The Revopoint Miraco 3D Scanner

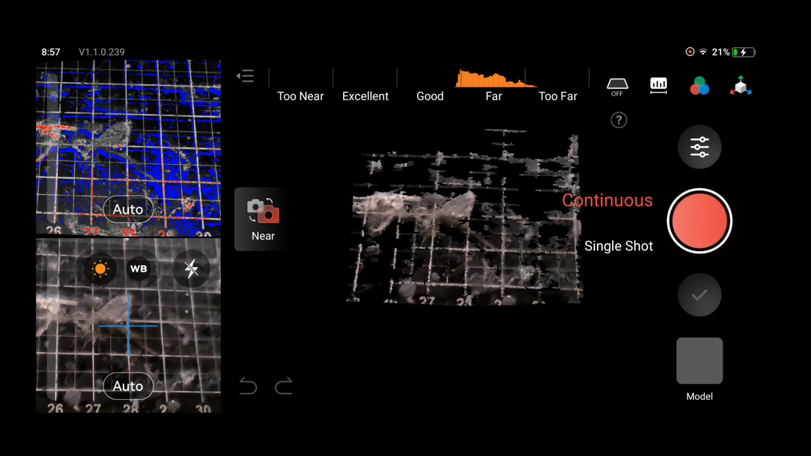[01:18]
Remember, you don't have to hook this up to a computer, you have no cables, everything is all in one.
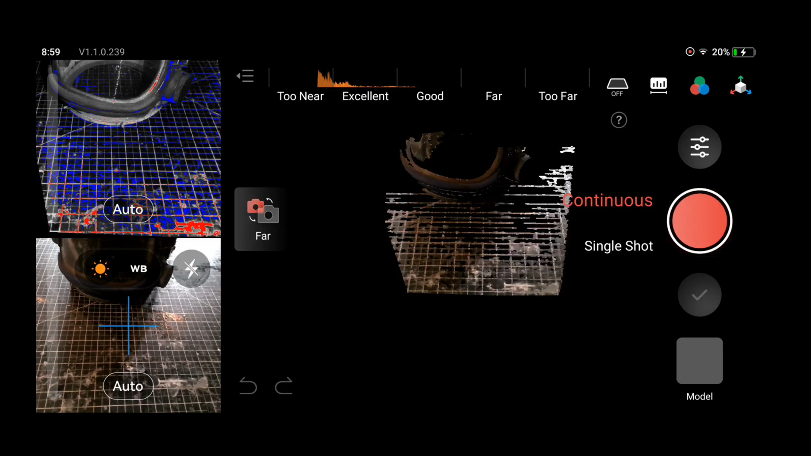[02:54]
And the one on the bottom left with the crosshair is the one you really want to focus on, because it gives you the most accuracy in the end.
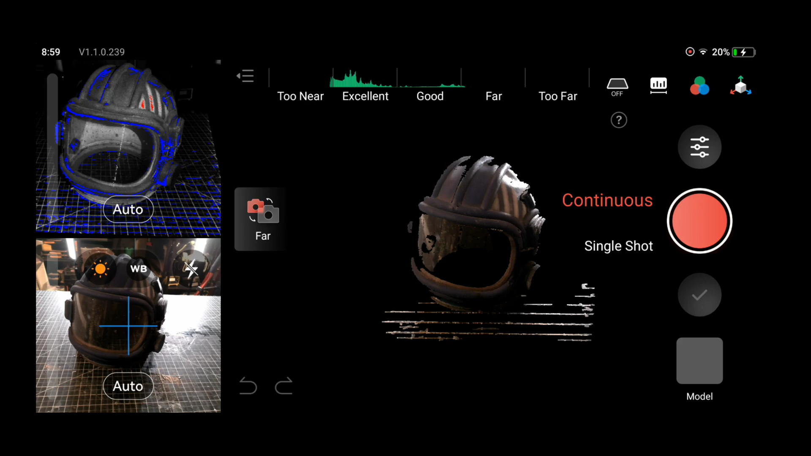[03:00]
Now there are two modes for scanning.
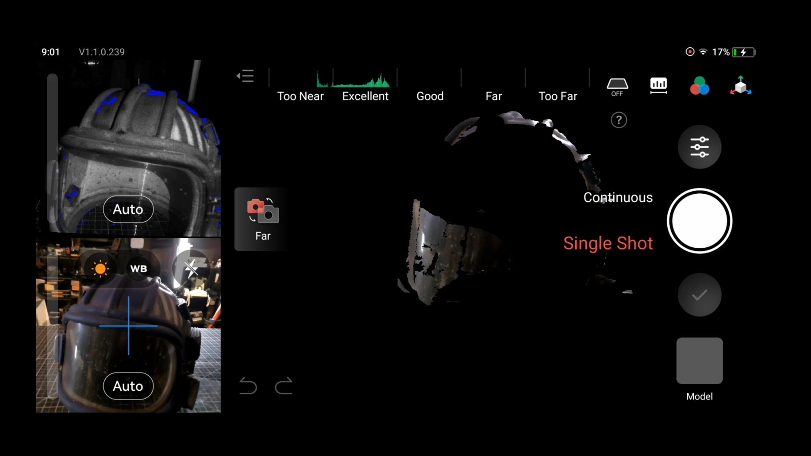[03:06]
You have continuous, which is what it sounds like on the tin, and single shot. Now single shot allows you to get just exactly what it says, single shots scanning of your object.
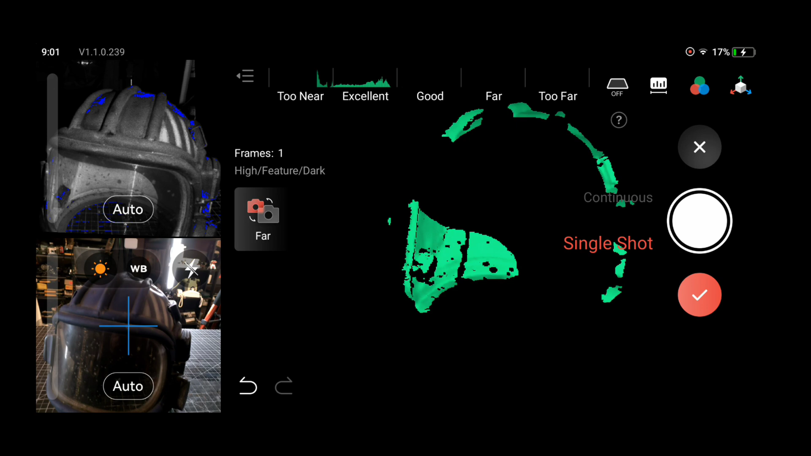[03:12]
And it's much more detailed and a lot cleaner.
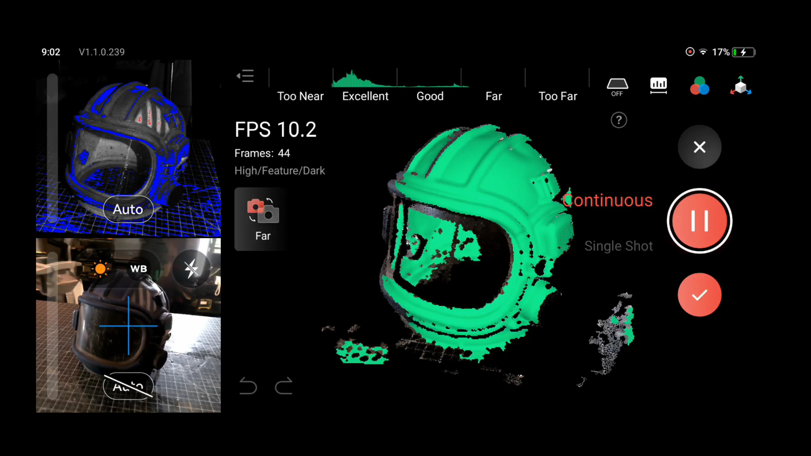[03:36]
I managed to get a pretty decent model of this old helmet.
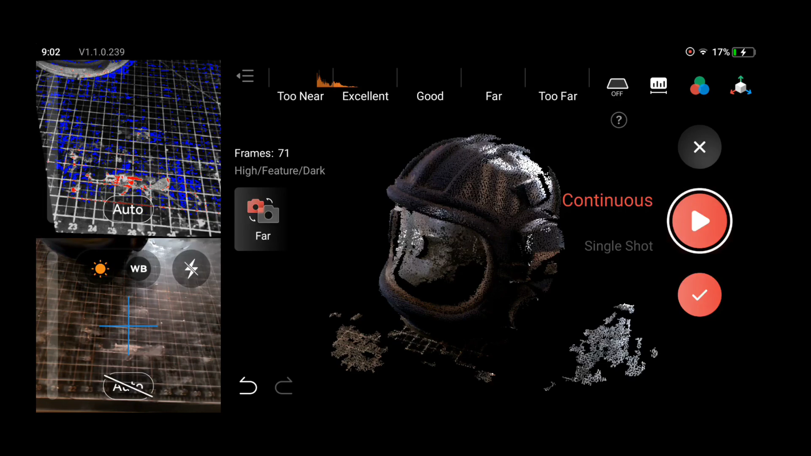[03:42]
And just for demonstration purposes, I didn't go all the way around in this one, but you can see, scans in full color and does a really good job, you know, only scanning one part of it of course.
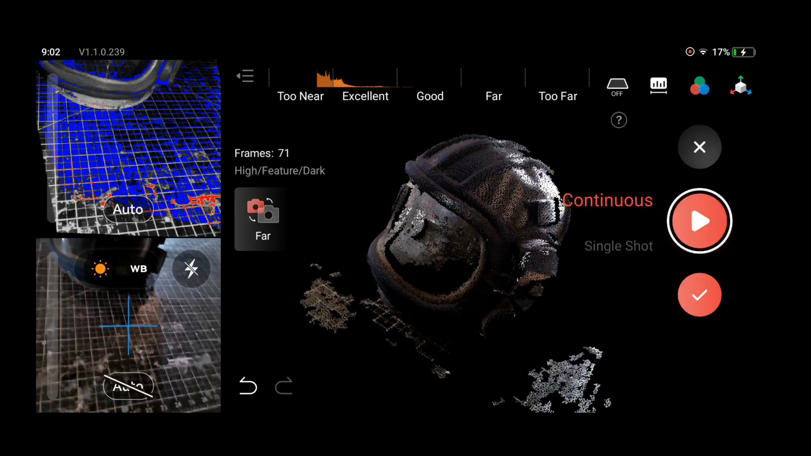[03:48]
But the bonus is that if you don't like what you scanned, you can just delete it.
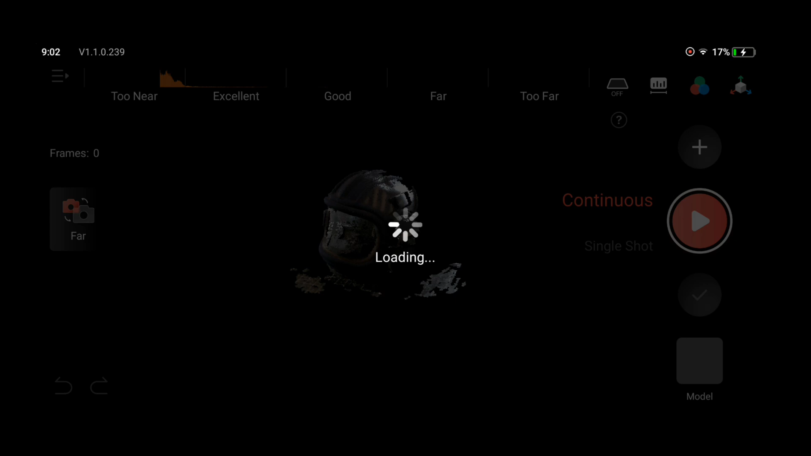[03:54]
But let's go ahead and scan the whole helmet this time, and I'll show you some of the editing features that exist within this machine.
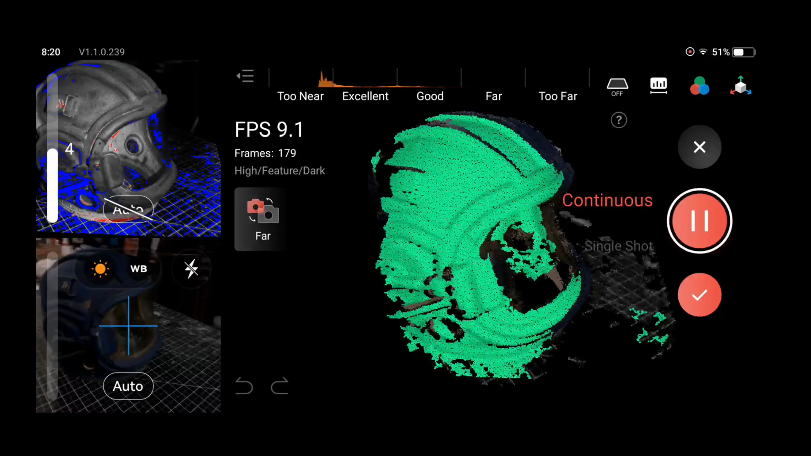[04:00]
Now again, this is all coming from an amateur,
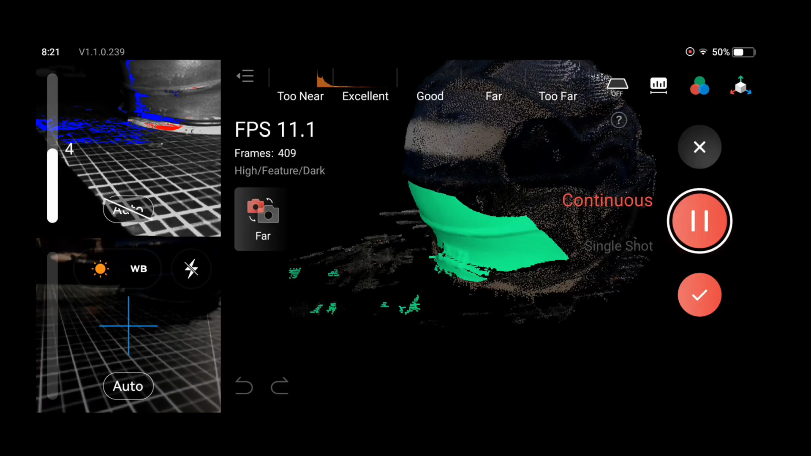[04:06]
and I will say that one thing that I learned really quickly is that if you go too fast with this thing, it can lose tracking.
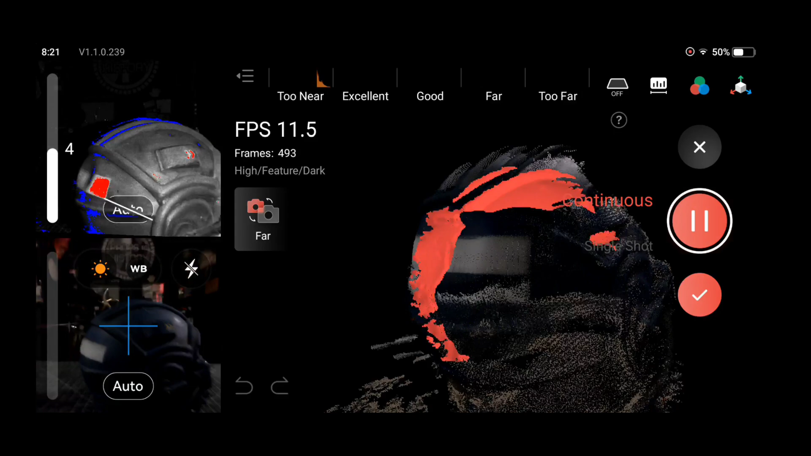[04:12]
It'll go red on the screen, and then you'll get tracking lost. And I found that if you just hold still, it'll find itself again, and you can continue scanning.
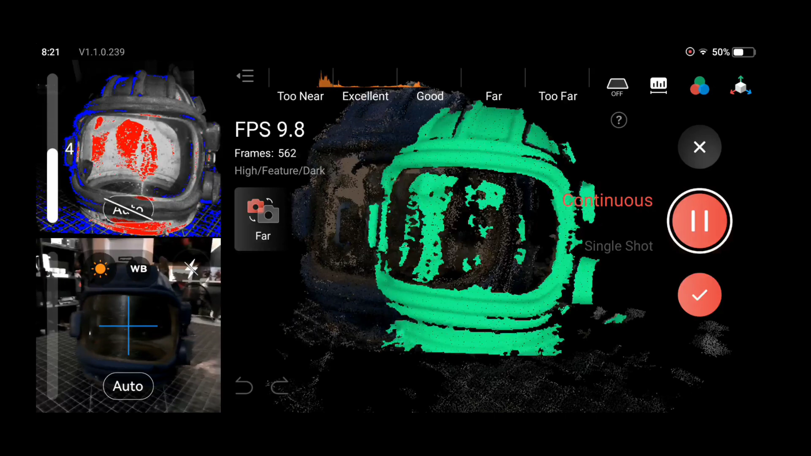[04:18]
Sometimes it doubles the model because it gets out of position. That is largely user error.
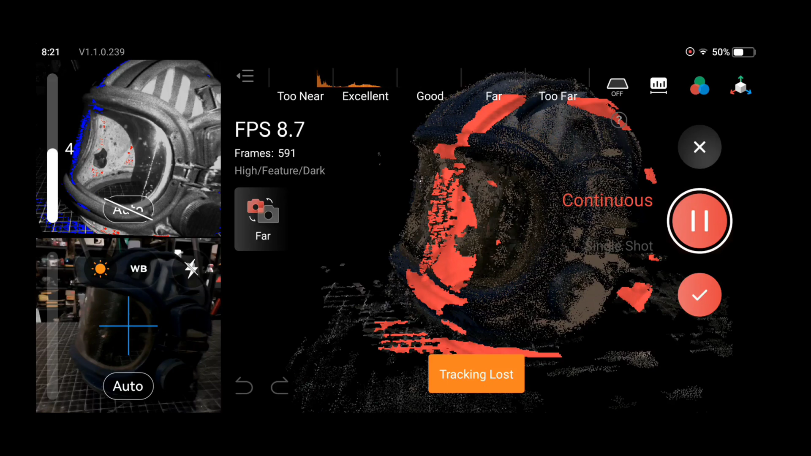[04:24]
So there is a bit of finesse involved in doing this, but once you get it down, you get pretty clean scans of just about anything.
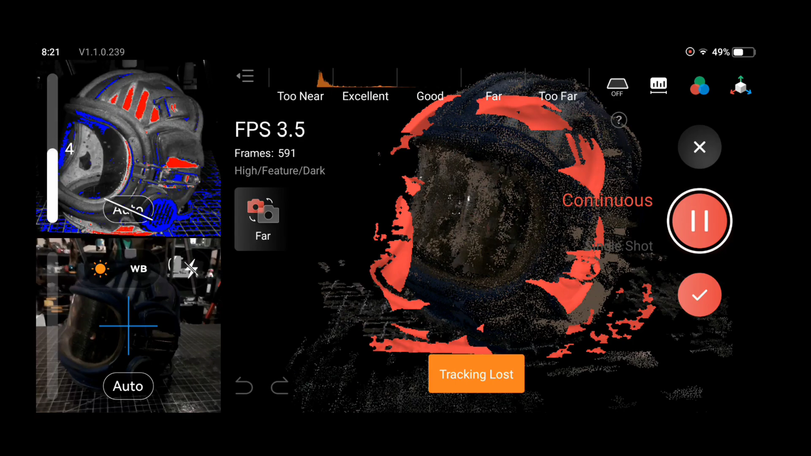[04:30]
I have found that if it does lose its place, and if you do hold still for a little while,
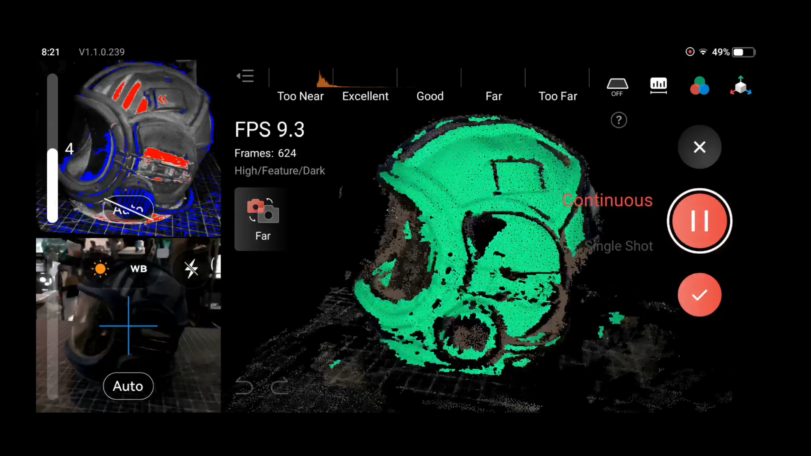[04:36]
it will actually figure out where it's at, and it'll put the model back together, and you can continue scanning.
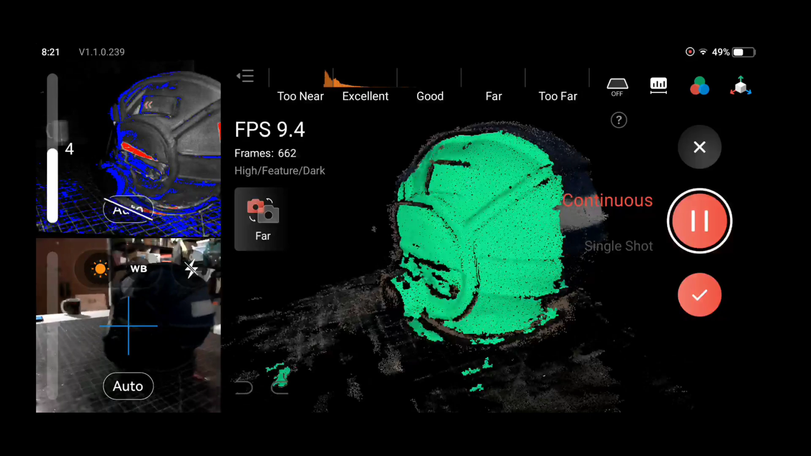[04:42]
Be patient in your first couple go around, so you're learning a brand new technology.
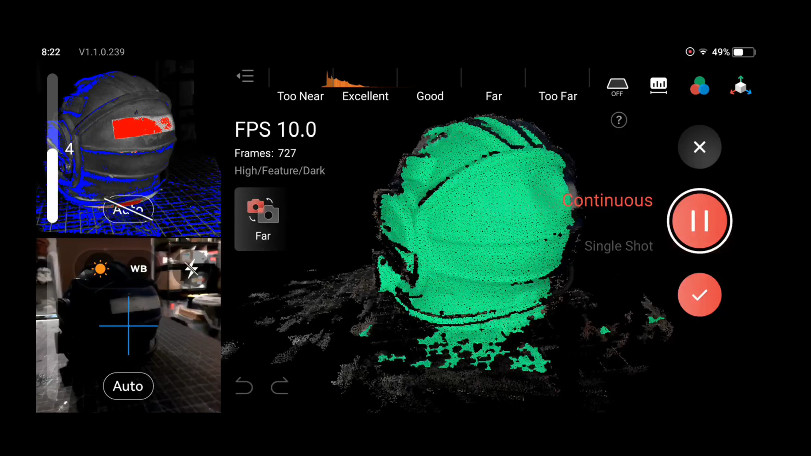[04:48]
Once you're happy with where you're at, you can hit the check mark button and have a look at your model.
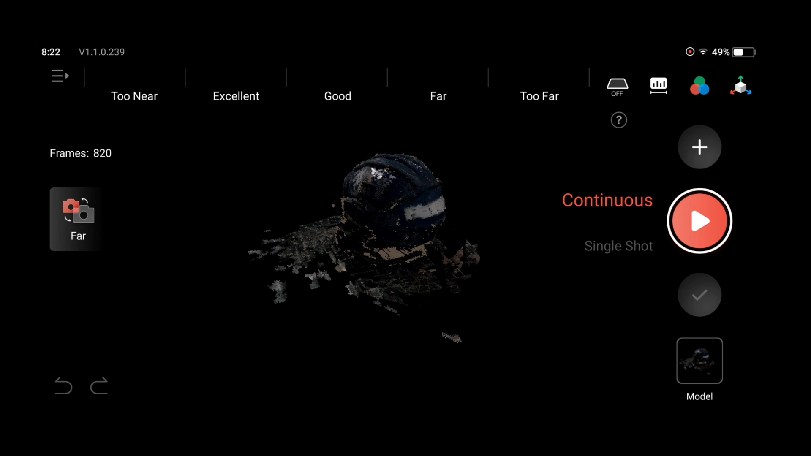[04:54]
Now this scanner will pick up a bunch of stuff in the background, like the table that I scanned this on. Obviously it scanned that as well.
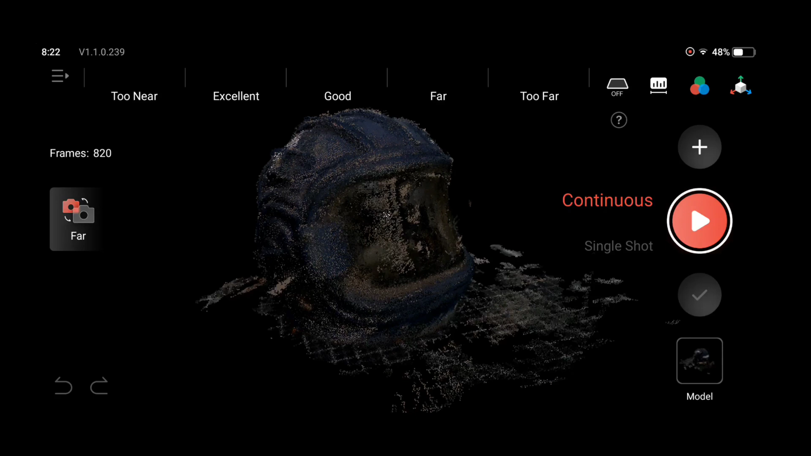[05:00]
Probably best to do it on a solid background. But if you click down in the corner on model, it'll then open the mesh itself, and you can begin the editing process.
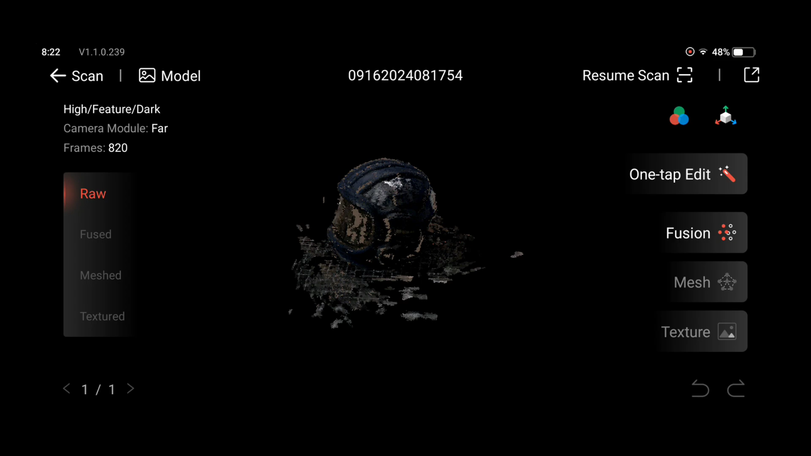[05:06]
And you'll see all these buttons on the side. These are all methods for editing.